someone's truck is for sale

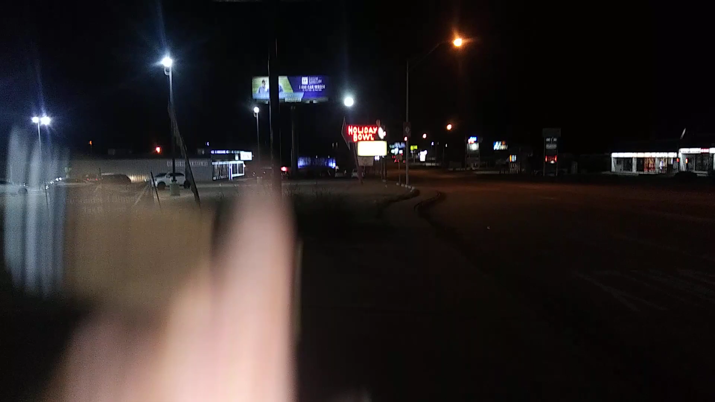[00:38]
it's down state line highway in Texas Arcana going south 71